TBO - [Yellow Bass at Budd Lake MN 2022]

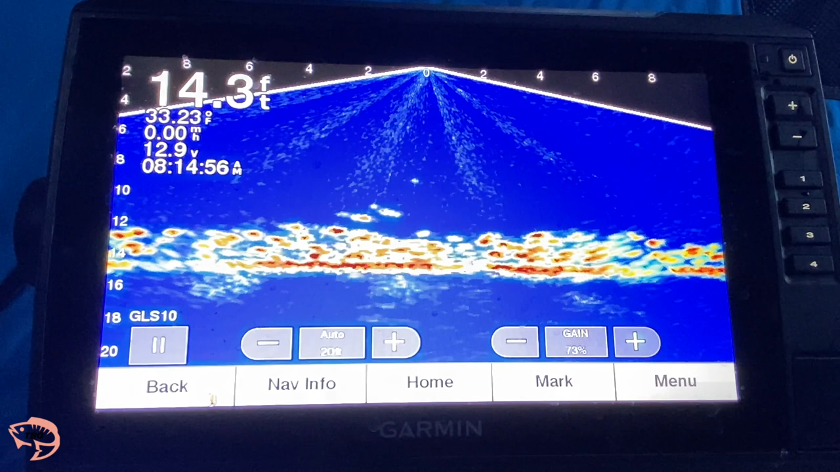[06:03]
On screen: depth 14.3 ft, water 33.23°F
It's like a video game. Keep jigging. One's looking at it right now.